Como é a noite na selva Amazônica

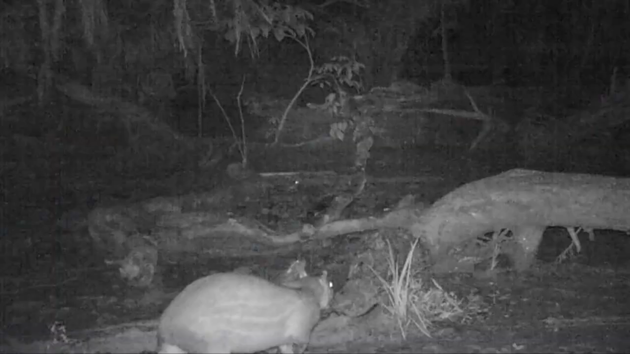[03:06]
Essa câmera, ela filma até 35 metros de distância qualquer animal que passar na frente, tanto à noite, infravermelho, quanto durante o dia.
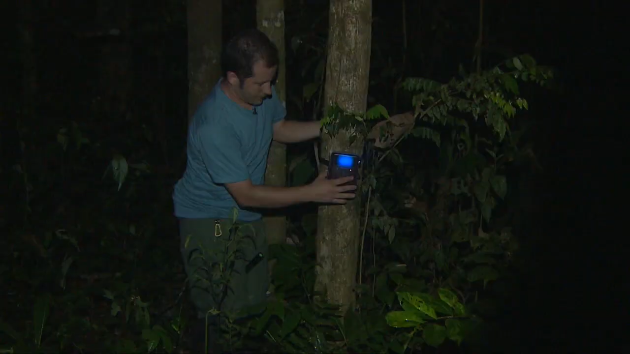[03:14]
É uma câmera fantástica para filmagem de mamíferos e outros animais. Acabamos de montar a armadilha que irá filmar qualquer animal que passar à sua frente aqui à noite. Então, na floresta amazônica,
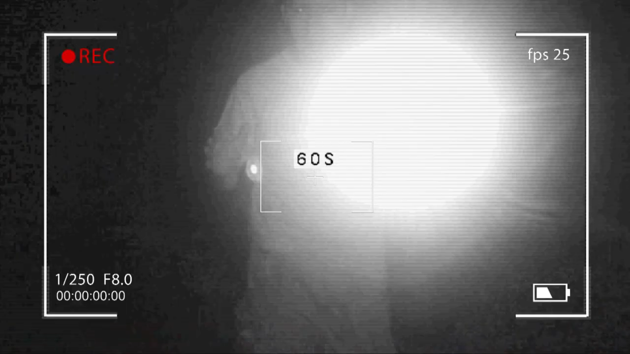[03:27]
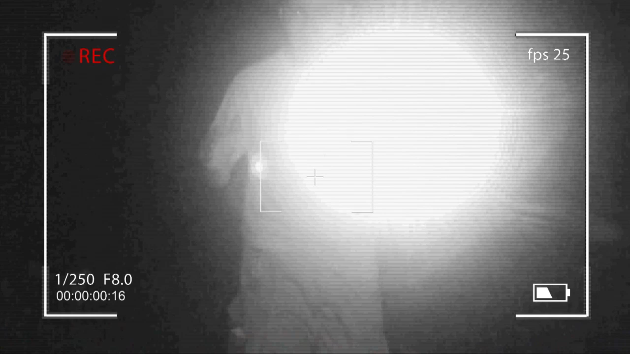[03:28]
nós temos vários animais que ao entrar na frente dessa câmera,